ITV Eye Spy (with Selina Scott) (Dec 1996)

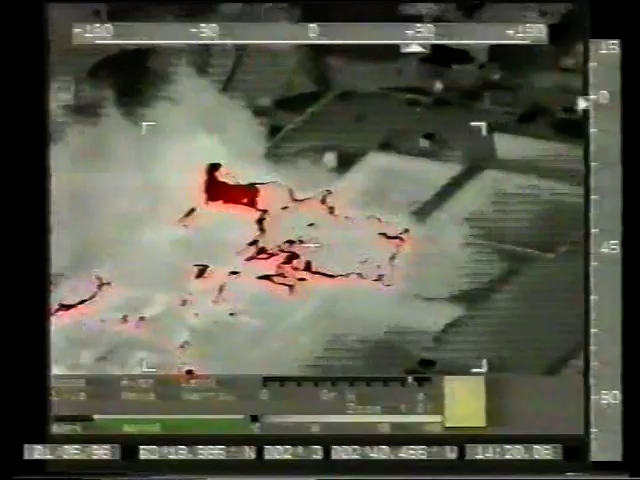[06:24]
In spite of thick smoke, they know exactly where the heat is and where the fire is spreading.
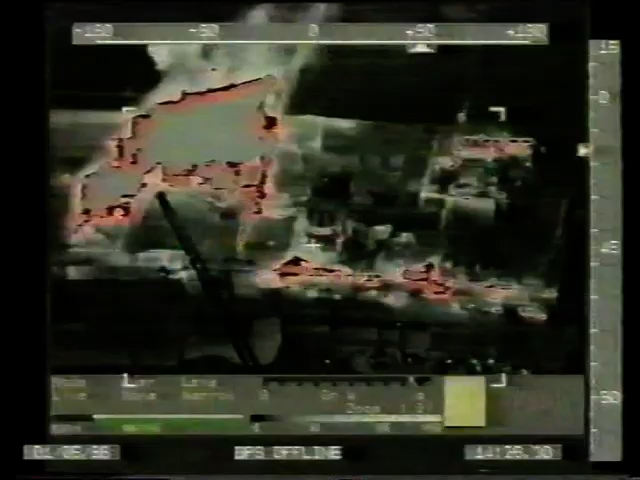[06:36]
They showed the fire spreading down a corridor, an added danger for firefighters on the ground.
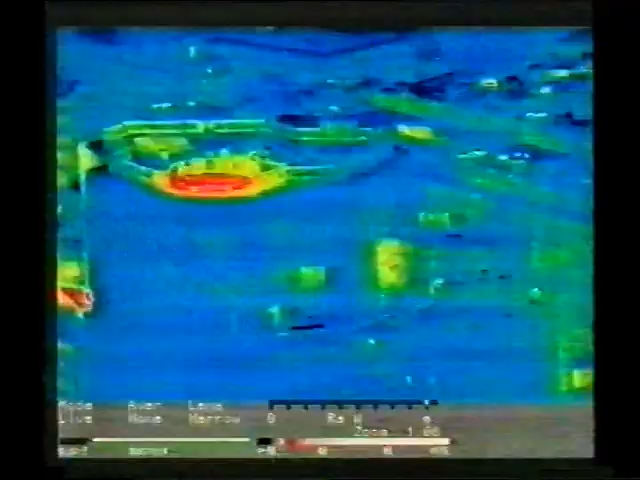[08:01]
From the air, thermal cameras again gave firefighters vital information.
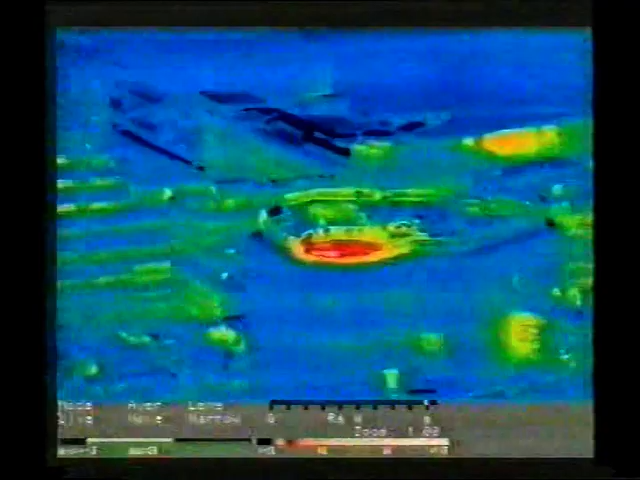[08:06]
They could see the fire was in a cooling tower right at the top.
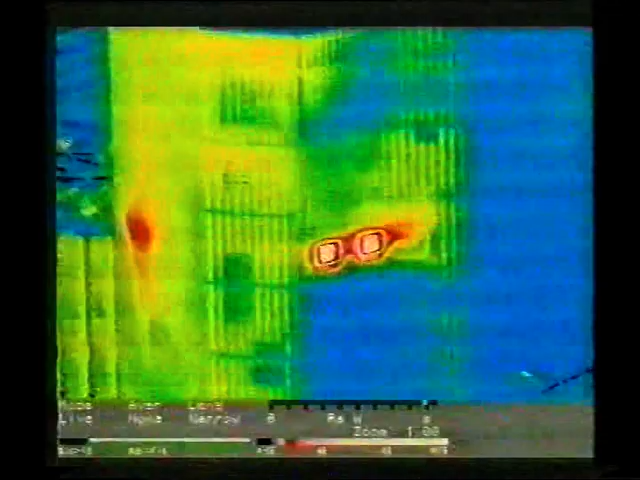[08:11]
Building plans showed the other two hot spots were just the heating system.